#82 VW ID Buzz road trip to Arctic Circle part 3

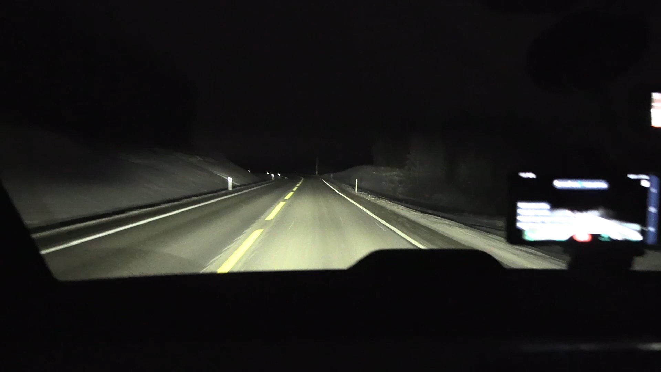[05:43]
Now we're heading towards Elverum. And you see, we are using travel assist here. The auto-stair system. It works like a charm. Even in curves. Huh? Nice.